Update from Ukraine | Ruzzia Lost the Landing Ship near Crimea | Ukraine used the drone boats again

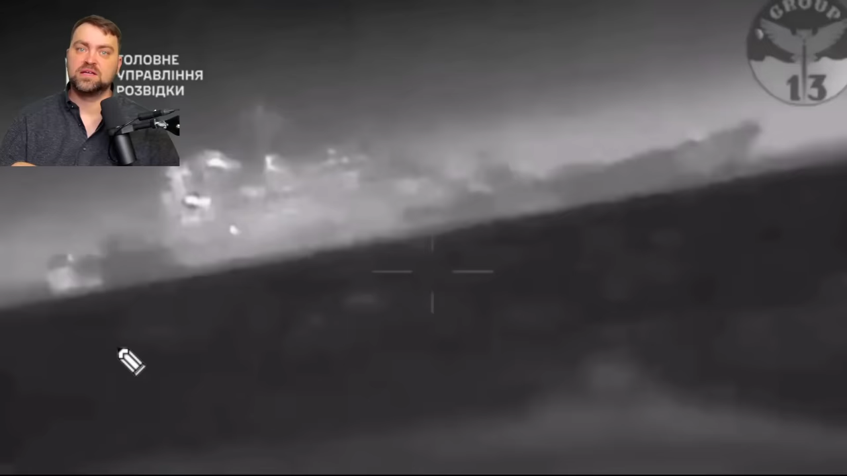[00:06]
The video from the Ukrainian drone boats was shared today in internet. So here we see the big Russian landing ship.
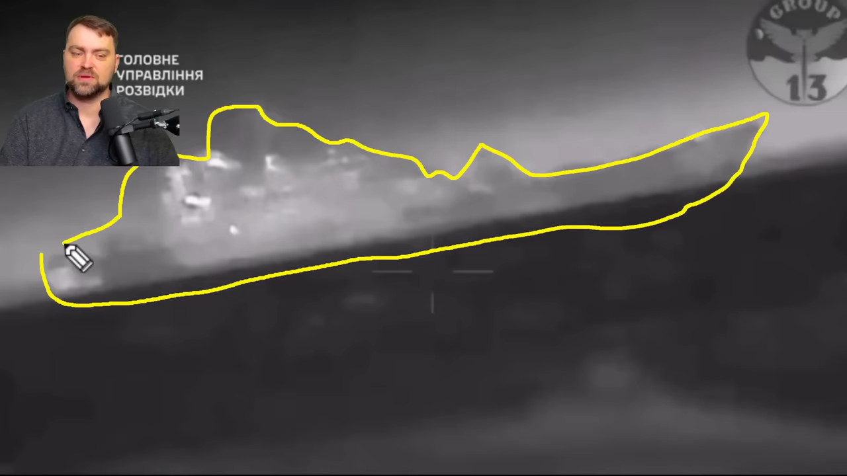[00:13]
It is indeed very big. We're going to speak about the capabilities of the ship and the size a little later. Now let's watch this video.
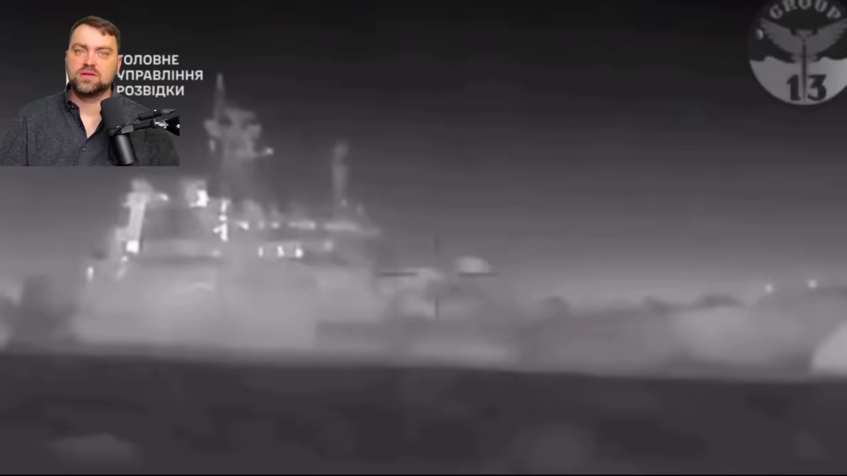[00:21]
Ukraine again used the drone boats to target the ship as usual. And this is the video of the first strike. The Russian crew seems to be not really aware of what is happening.
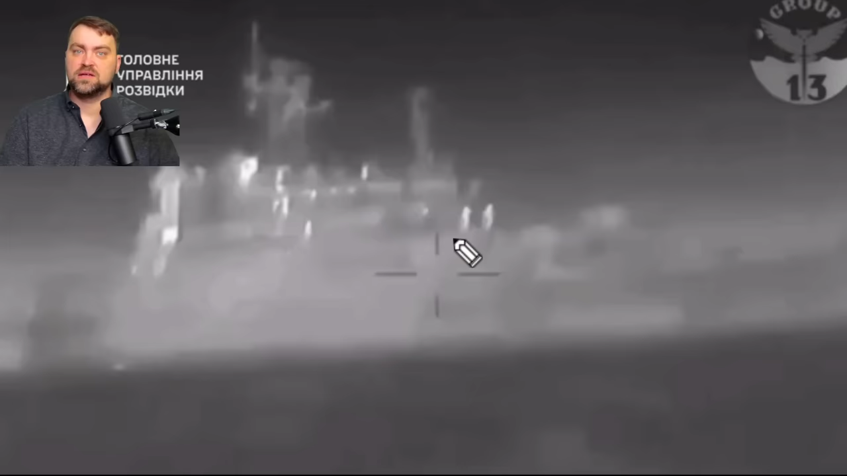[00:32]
However, we may see at least two of the persons, maybe three, who are looking for the drones in the sector and probably two at the nose of the ship.
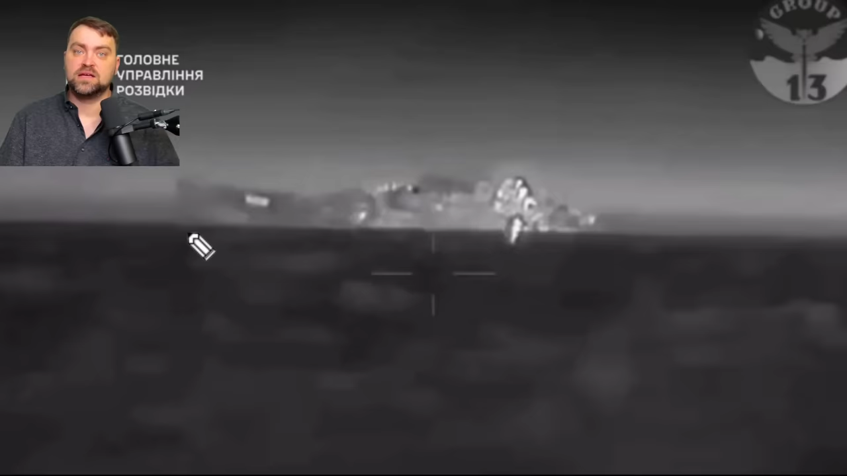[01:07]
And this is probably the last image of the ship. It was banking or rolling on the side just before going to the bottom.
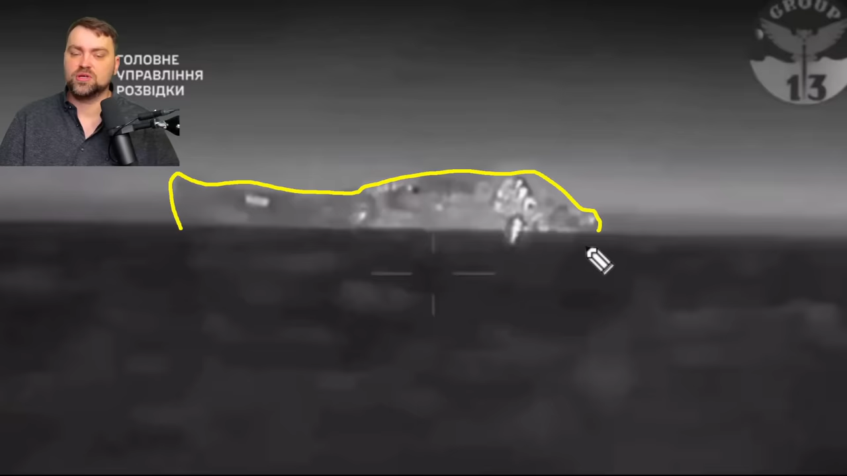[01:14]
One more Russian ship was converted to submarine.
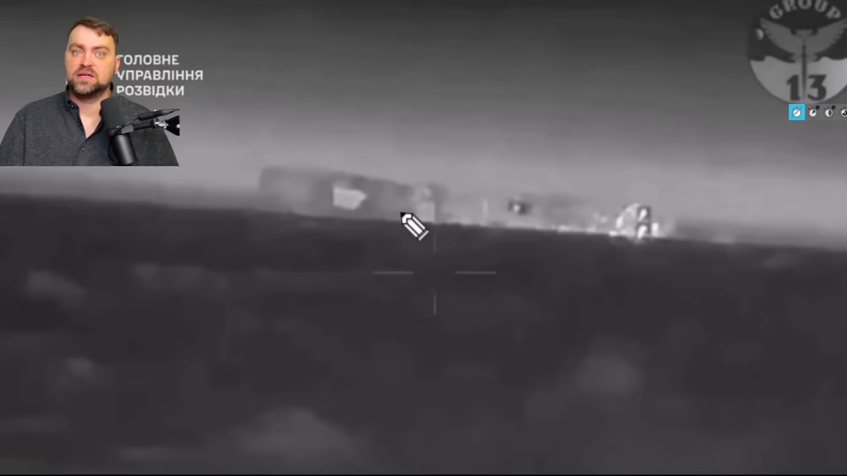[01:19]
And here the roll, the bang is very high and the out part of the ship is already underwater partially.
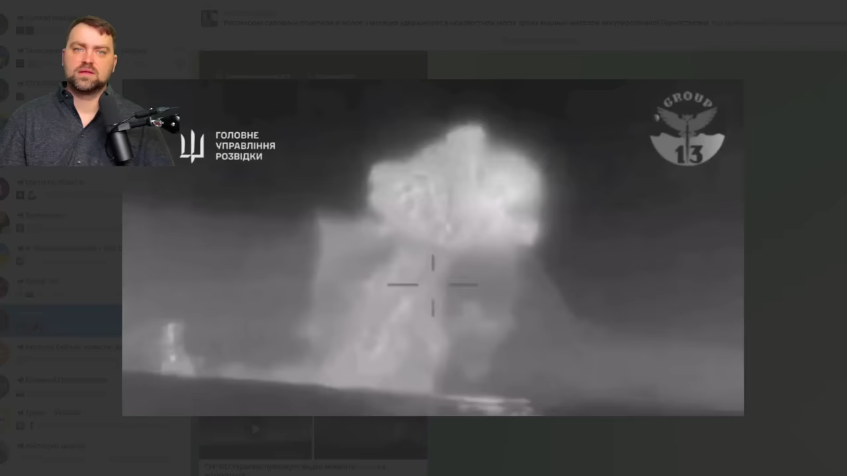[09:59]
The cabum of the ship was really big, so indeed there was something inside it.